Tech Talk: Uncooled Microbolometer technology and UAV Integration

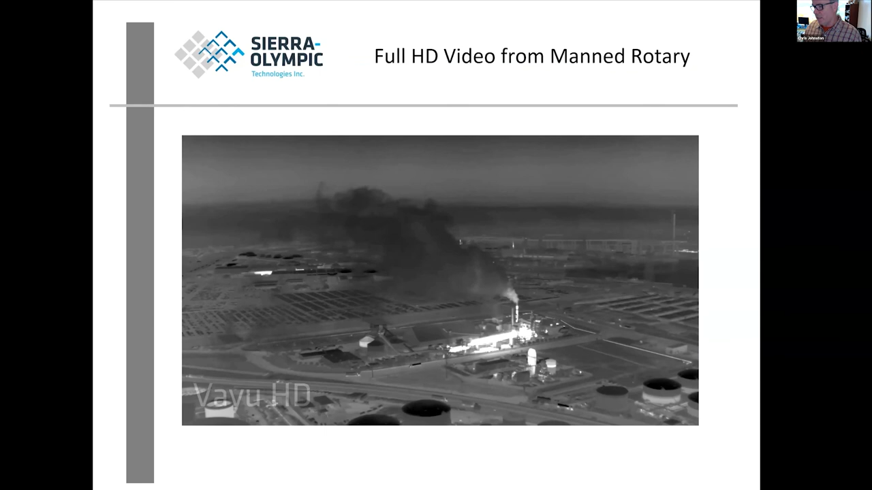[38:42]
And, um, we had this contract with NASA to, to fly over Los Angeles.